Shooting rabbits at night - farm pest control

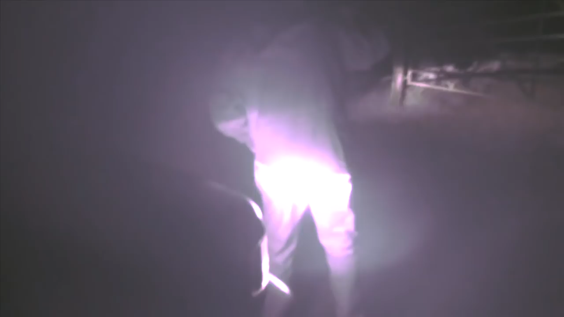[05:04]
But the noise from the truck scares it away seconds before Nathan gets the shot. That one definitely got away. No, it's back. Nathan's straight on it and catches another rabbit off guard with a perfect head shot. He sends his gun dog Pete off to collect it.